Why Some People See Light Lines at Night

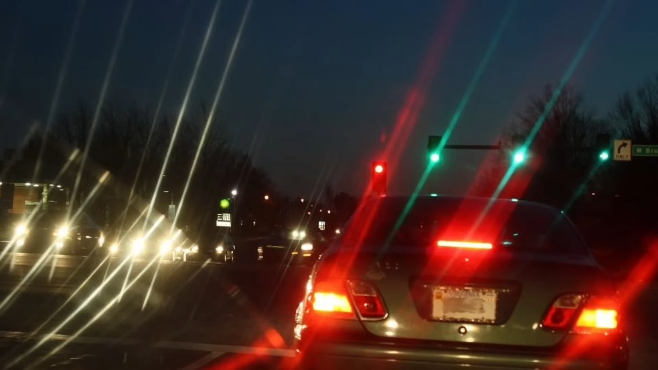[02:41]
And sometimes you might see light streaks in multiple different directions at once, like a starburst.